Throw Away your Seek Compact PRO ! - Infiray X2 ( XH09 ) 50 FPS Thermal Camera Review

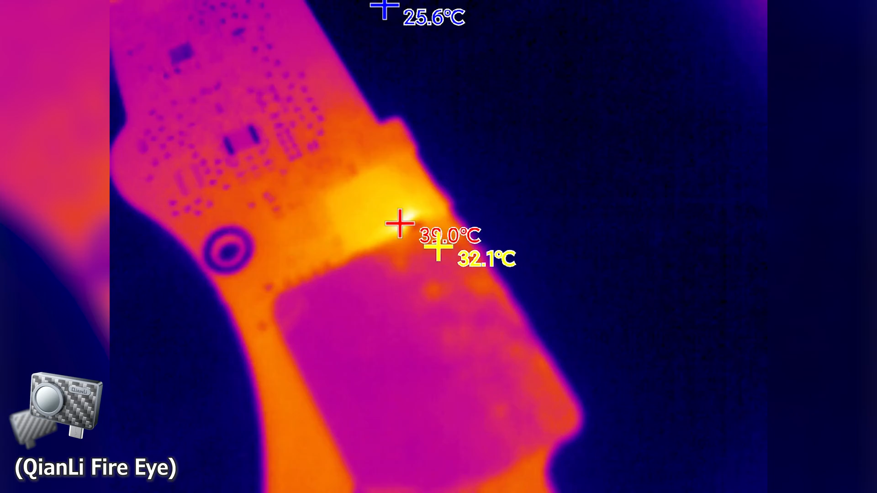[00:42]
The X2 also features an overdrive function, which boosts the perceived resolution up to a claimed 384x288, although at the cost of a significant frame rate drop.
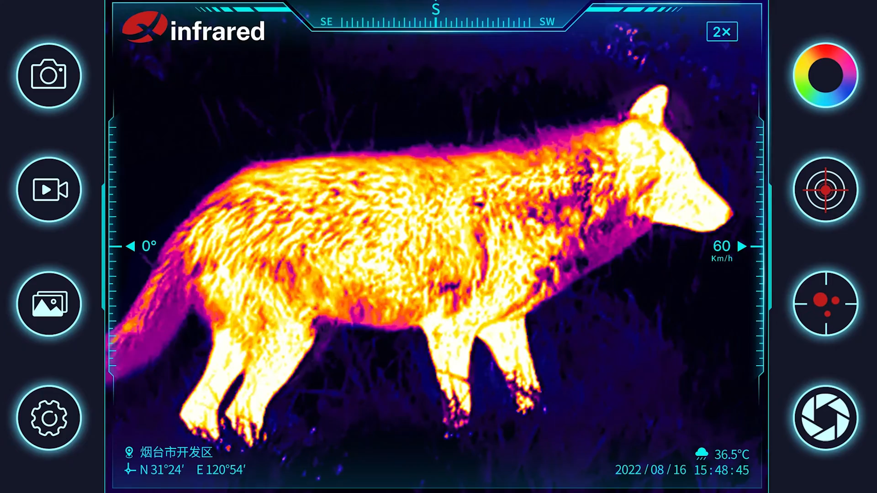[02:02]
I'd still recommend getting the Type-C version and a cheap Android phone rather than the lightning model, just in case any third-party PC software becomes compatible with it in the future.
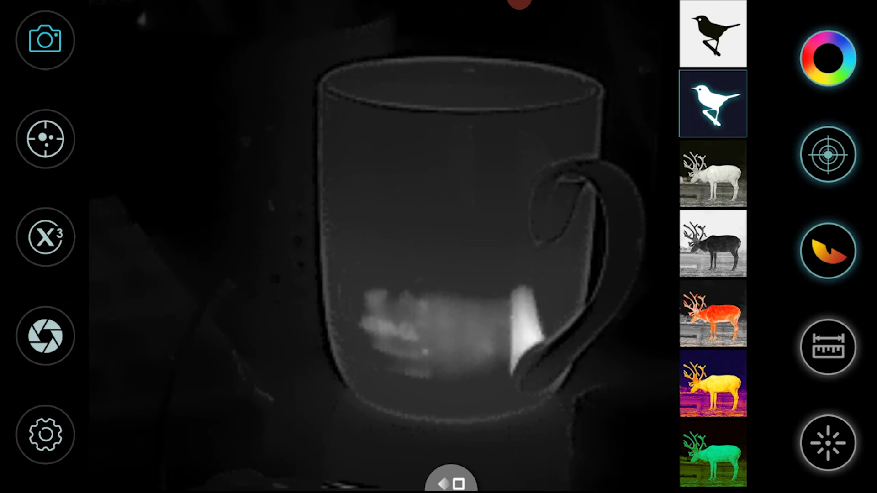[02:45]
You can do your standard colour palette options along with digital zoom and mild image manipulation like mirroring and the like.
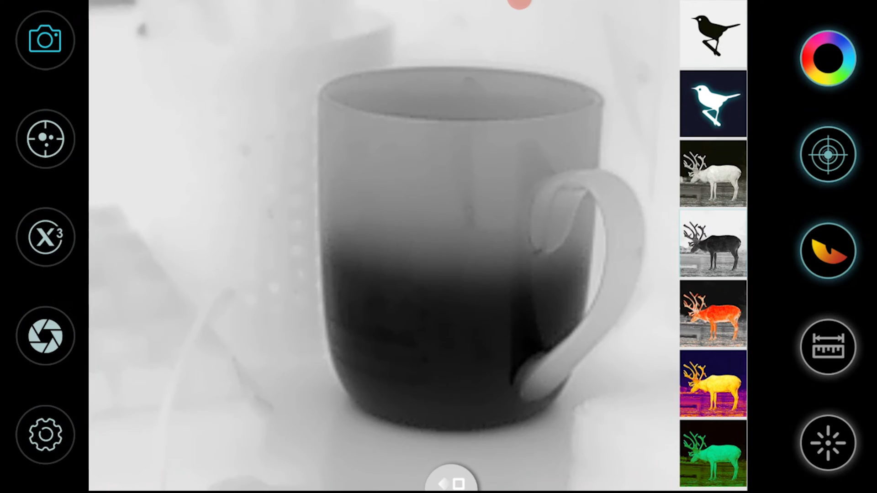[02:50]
There is also emissivity settings, which are useful when dealing with shiny objects, but these options seem to do nothing here.
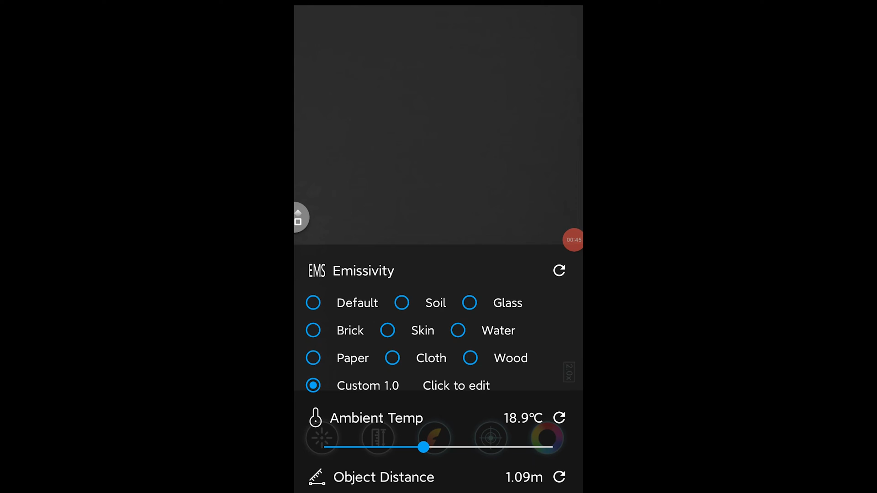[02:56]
Speaking of things that don't work how you'd expect,
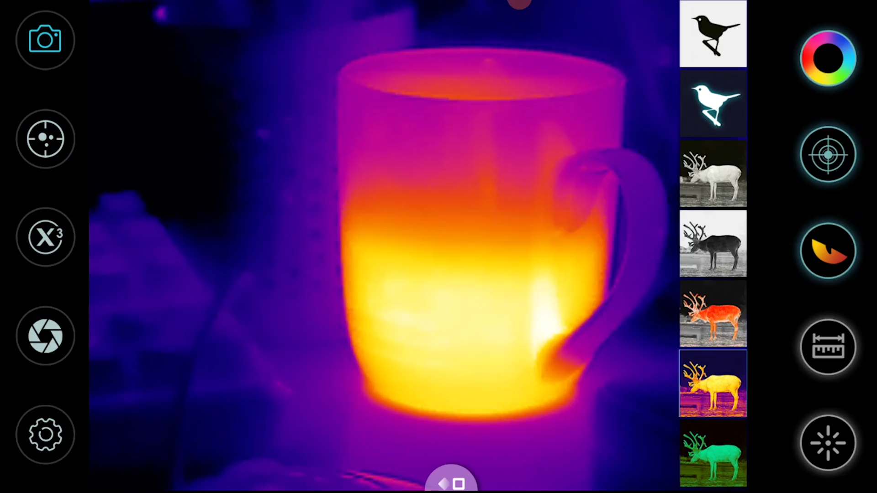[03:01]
remember how I was talking about the thermal imager overdrive function, where you can seemingly double the resolution?
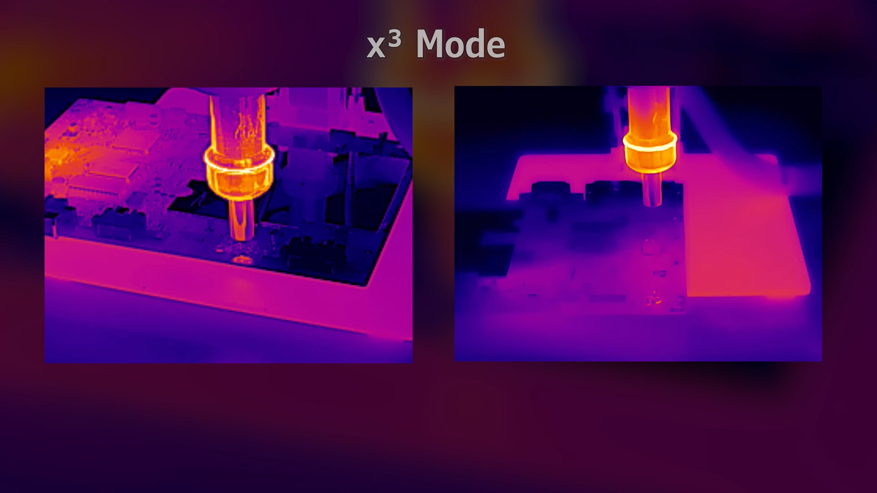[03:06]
InfraRay claims that this is a higher resolution, however when using it, it has that oil painting AI upscaler look to it.
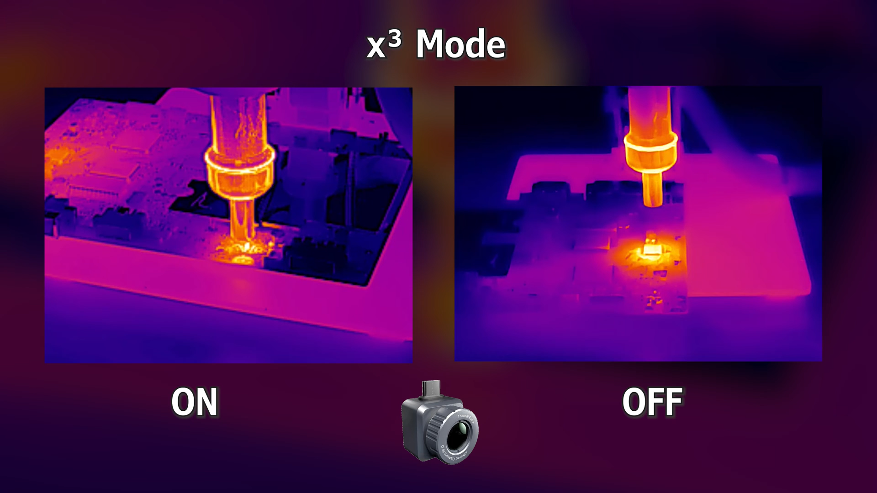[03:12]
Digging into the spec sheet, the X3 function is listed as a patented image algorithm.
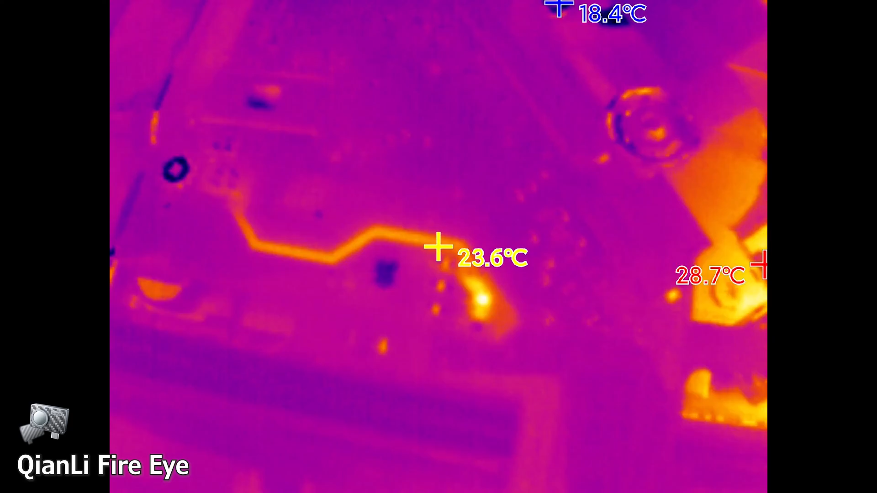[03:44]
On screen: min 18.4°C
as in some cases they are on secondary lines that go quickly within the power on sequence, or they cause the device to go into protect mode, killing all power.
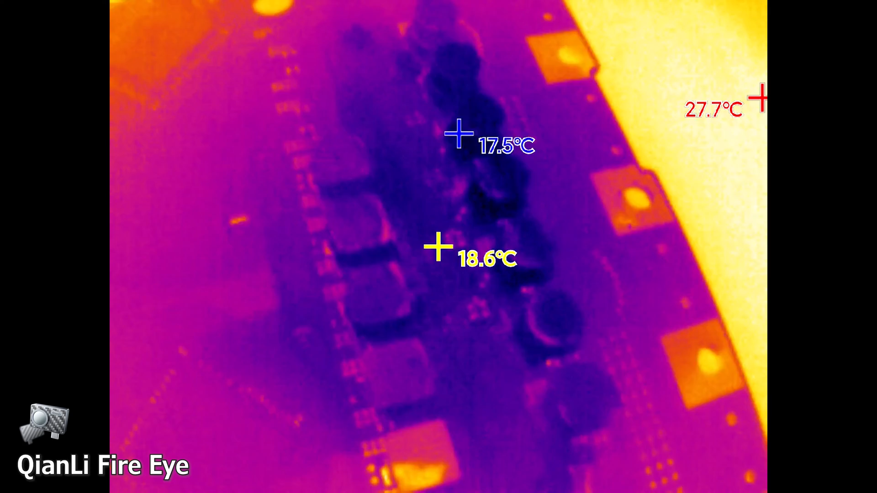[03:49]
The seek for me would be annoying to use, because you could often miss these small blips,
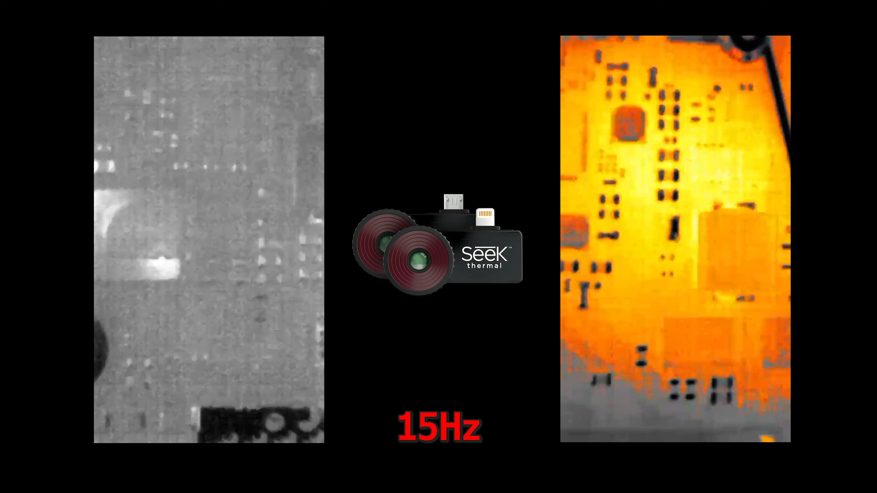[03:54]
something that is mitigated by the FireEye and X2's higher frame rates.
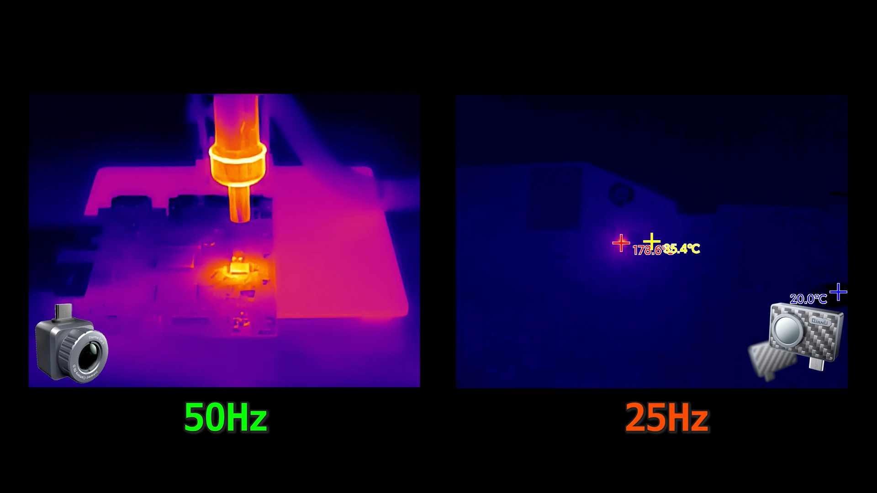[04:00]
But probably the biggest mark against the X2 is the thermal range and reporting.
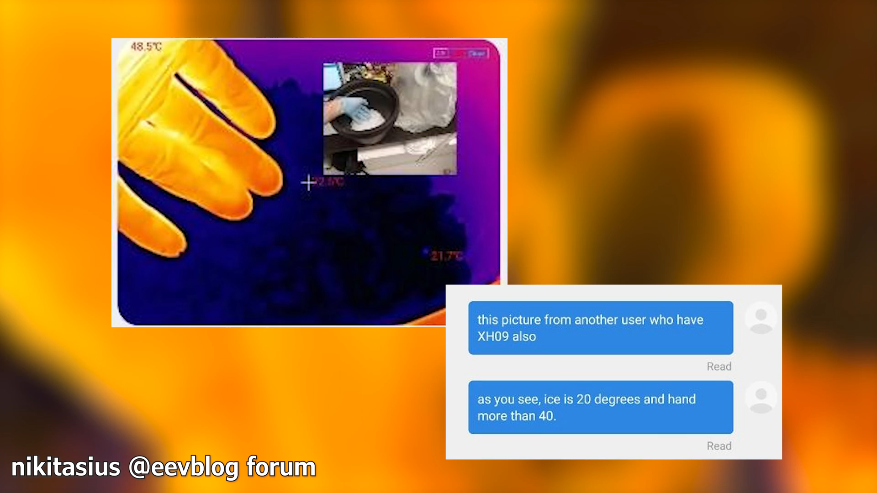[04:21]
On screen: max 48.5°C
which makes the function unreliable at best, but the biggest problem here is the range. Are you ready? The X2 only has a compatible temperature range of 0 to 100 degrees Celsius.
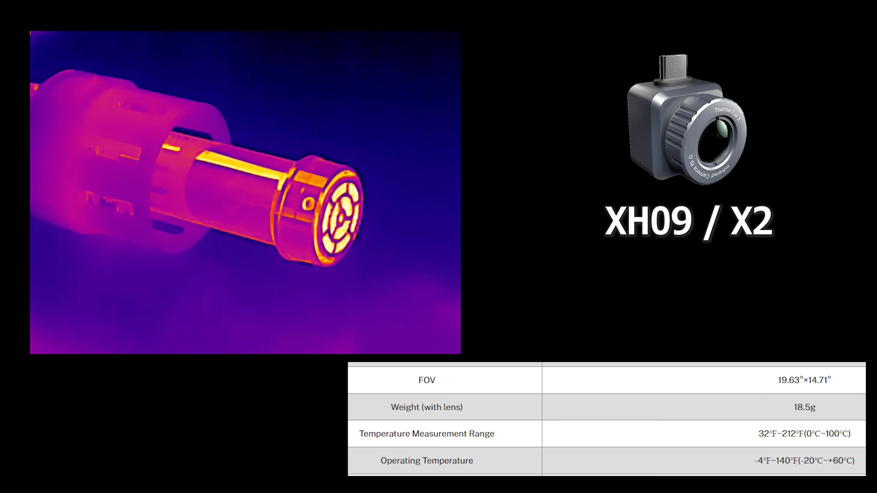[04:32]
Again, perfectly fine for finding stuff, not good for much else. As soon as you go over 100 degrees, the sensor gets washed out, I don't know if this is a hard limit, or if it's limited artificially.
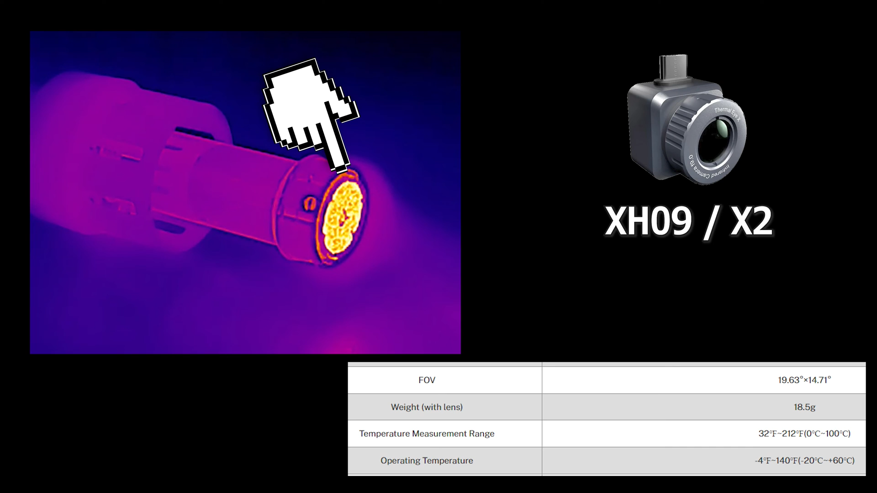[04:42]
More than likely, it's a trade-off for the higher refresh rate.
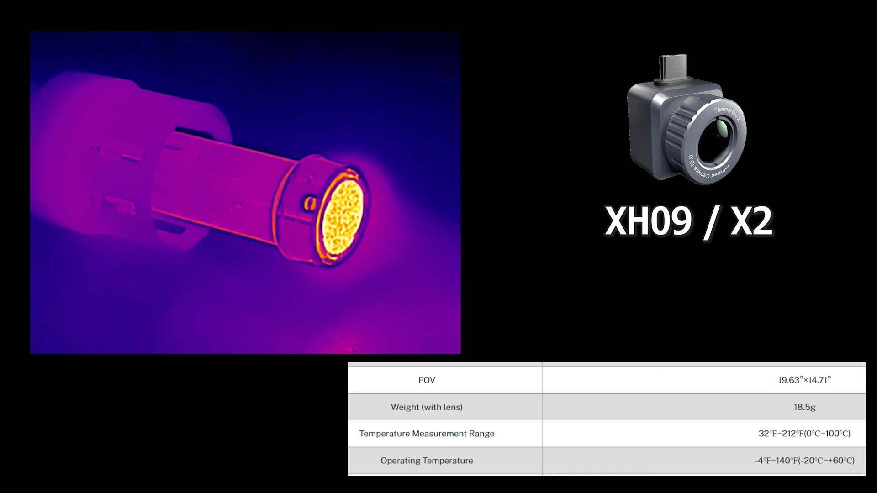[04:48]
So how is this useful for repair shops? I'd say if you can get it at a good deal, it's a great auxiliary thermal camera.